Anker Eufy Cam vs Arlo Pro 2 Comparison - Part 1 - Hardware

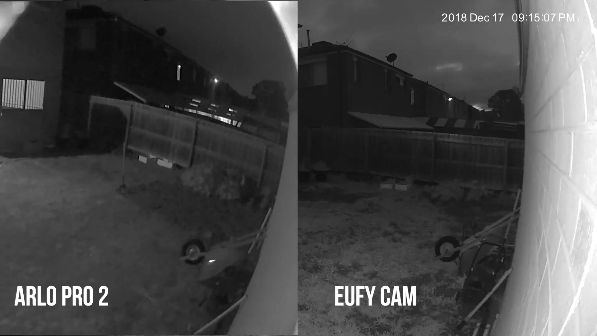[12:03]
The Arlo Pro 2 video appears to be a little bit later on.